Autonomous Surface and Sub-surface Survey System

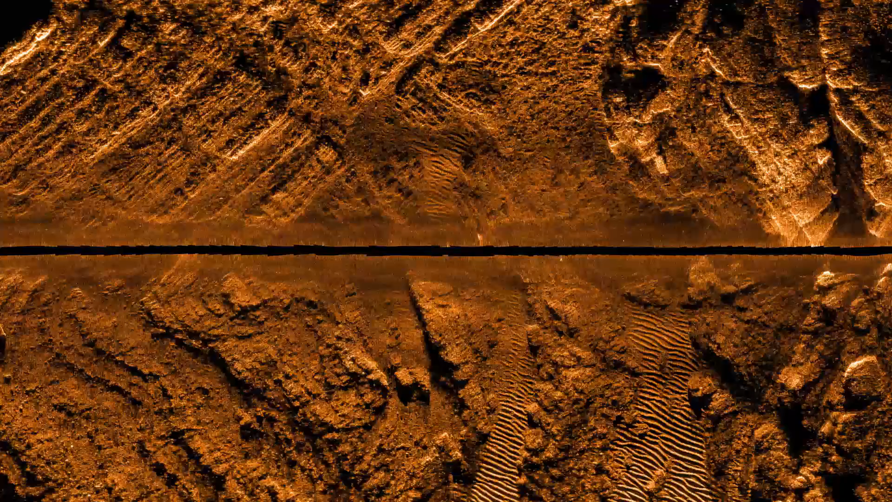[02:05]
the unique blue comm system has the impressive capability to transfer high-resolution survey data from our Solstice sonar via the unmanned surface vehicle back to shore.